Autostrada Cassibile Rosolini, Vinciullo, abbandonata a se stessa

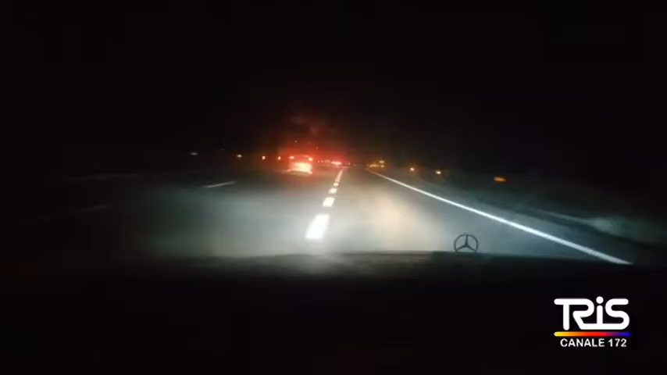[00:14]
L'illuminazione negli svincoli autostradali di Noto e di Avola manca, con la sola eccezione della rotatoria all'uscita dello svincolo di Noto.